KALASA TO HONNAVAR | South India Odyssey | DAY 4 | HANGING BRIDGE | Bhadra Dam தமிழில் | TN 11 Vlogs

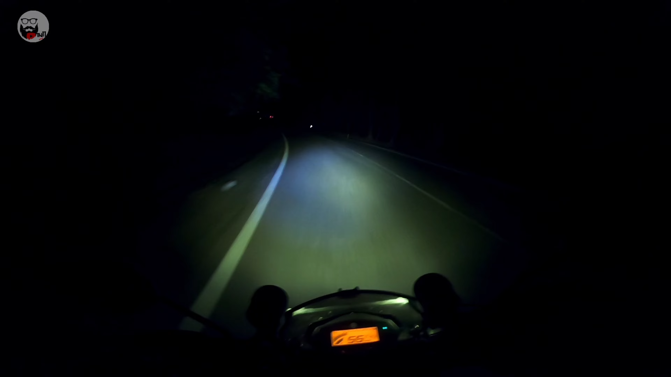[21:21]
சரி கைஸ் டேங்க் ஃபுல் பண்ணியாச்சு, அண்ட் இதுக்கப்புறம் ஃபுல்லாக இருட்டாக தான் இருக்குது ரோட்டில், இதில் எதுவும் கோப்ரோவில் பண்ண முடியாது.